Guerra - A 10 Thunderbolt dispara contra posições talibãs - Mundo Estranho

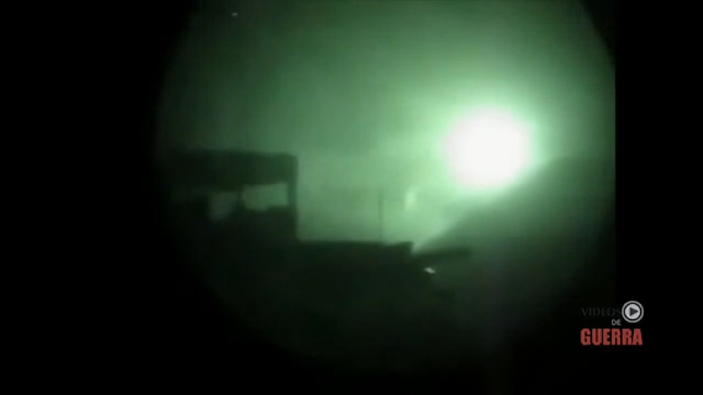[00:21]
Oh my god. Do you see the blink light in the sky? That is the hand of God. Warthog, what up, bitches? That hurts. Bad. Did you hear me? We've got more than one.